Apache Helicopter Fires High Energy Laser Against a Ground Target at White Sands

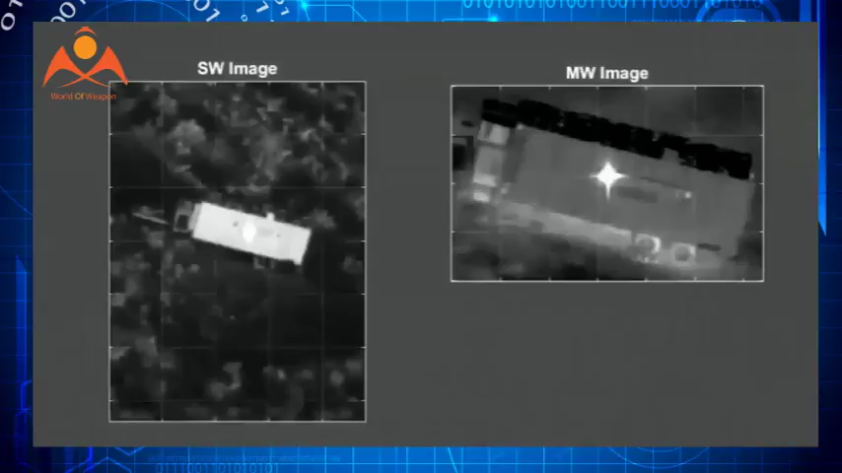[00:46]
The system tracked and directed energy on a stationary target at a slant range of 1.4 kilometers.